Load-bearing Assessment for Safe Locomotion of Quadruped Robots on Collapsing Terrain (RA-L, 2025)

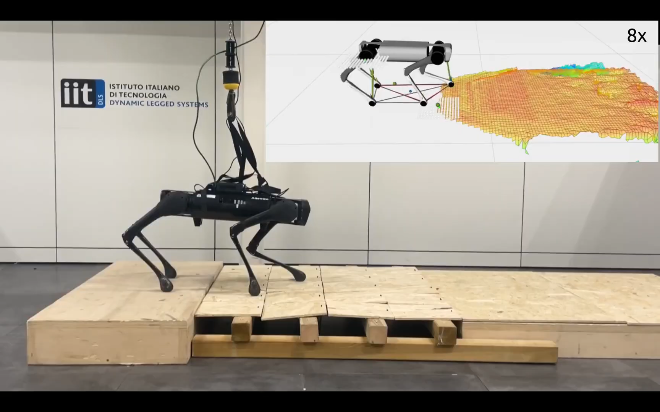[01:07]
On the second step, a collapse is detected.
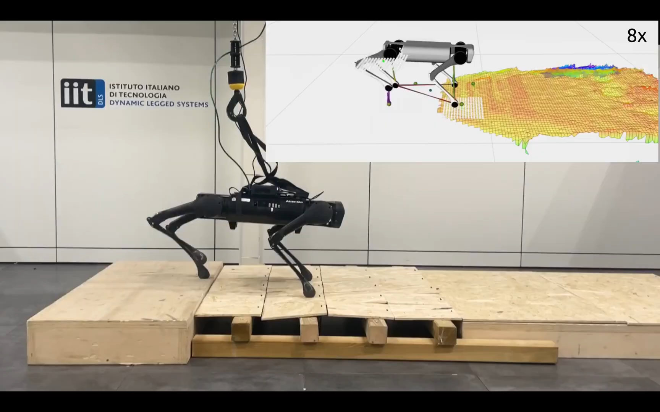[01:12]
The framework allows the robot to quickly avoid collapsing and move to a safe position. The robot then continues forward over the seemingly flat terrain.
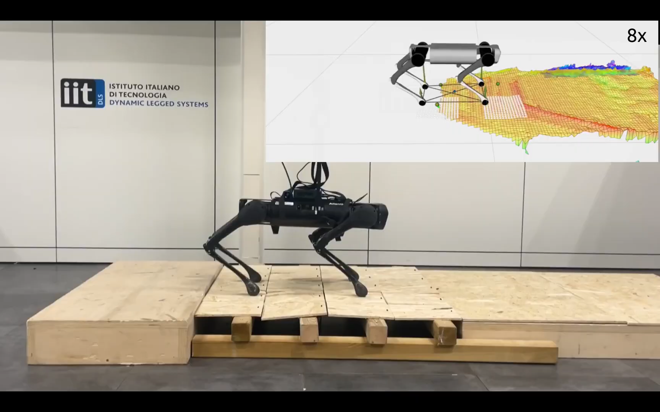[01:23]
In this case, vision is not helpful since the surface appears even, making probing essential to detect dangerous footholds. When the foot is placed near the edge,
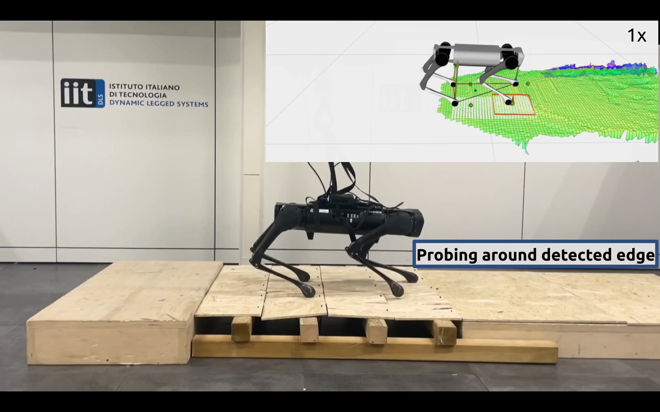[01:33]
probing detects the instability and prevents collapse once again. The robot can then safely traverse the entire terrain.
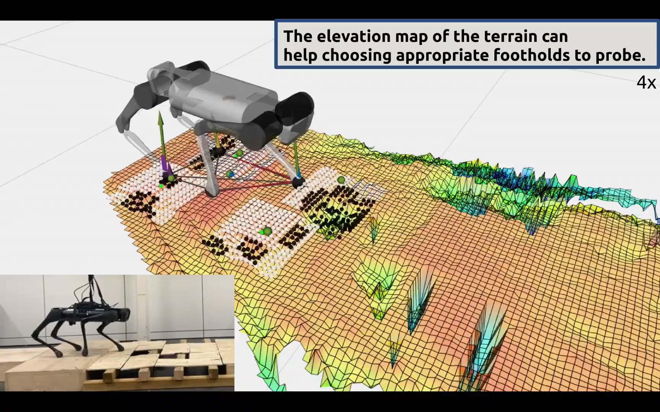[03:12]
from holes and gaps before probing confirms foot placement safety.